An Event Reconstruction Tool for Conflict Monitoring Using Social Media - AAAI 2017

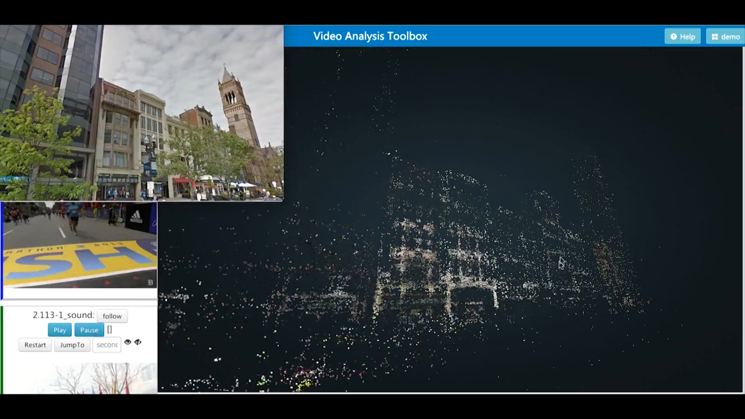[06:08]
Our system reconstructs the scene in 3D, using just Google Street View images. As you can see, the point cloud resembles the building of the street.